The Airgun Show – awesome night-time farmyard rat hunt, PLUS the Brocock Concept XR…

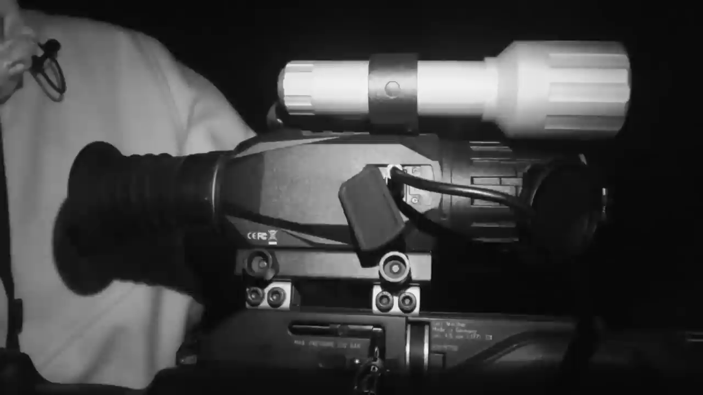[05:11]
The night vision unit is the Sightmark Wraith, and I really like it. It's got great image quality for starters, but it's also just really easy to use, which is obviously a great advantage when you're out shooting in the dark.
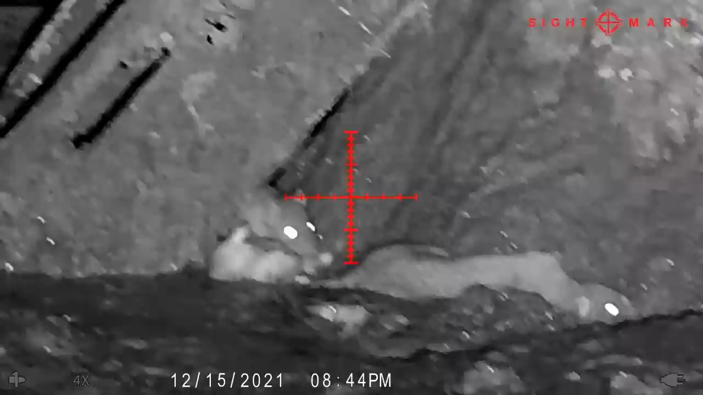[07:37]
It got very hectic for a while then, and there's a spot there around the stump of the tree that seems to be very popular, and it's almost as if, well, it is as if the dead rats are attracting others, and there's quite a pile of them coming along now.
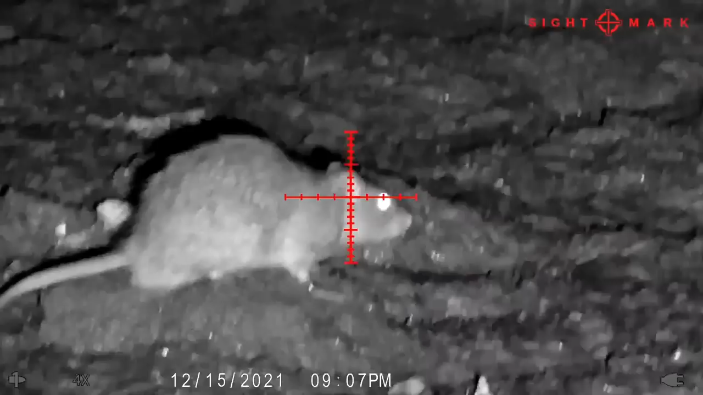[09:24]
Is where the spotter really pays off. I have it set on very low magnification. This one's just on 1x, so it gives me a really wide field of view, so I can really see what's going on. And obviously, I've got the zoom of the sight that gives me the precision for the shooting. But for this one, you want that wide field of view.
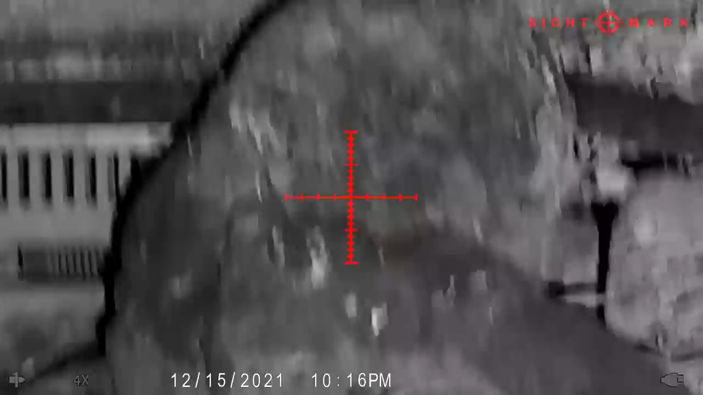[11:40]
Well, I've had a few from that stump this evening,
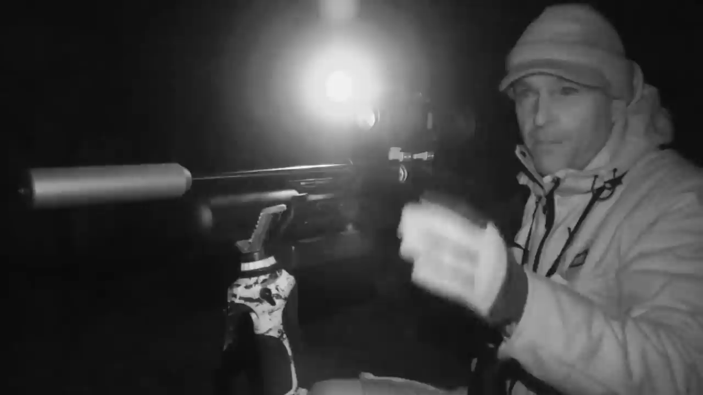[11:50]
and obviously something attracted them to it, and looking at that last one, it actually seemed to be feeding on bird droppings.